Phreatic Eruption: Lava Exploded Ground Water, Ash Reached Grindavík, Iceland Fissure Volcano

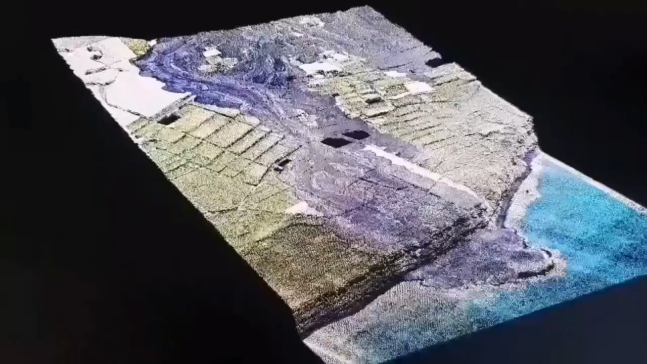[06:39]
This is a 3D model we have created. And it shows the lava flow. Where it ended up on the sea.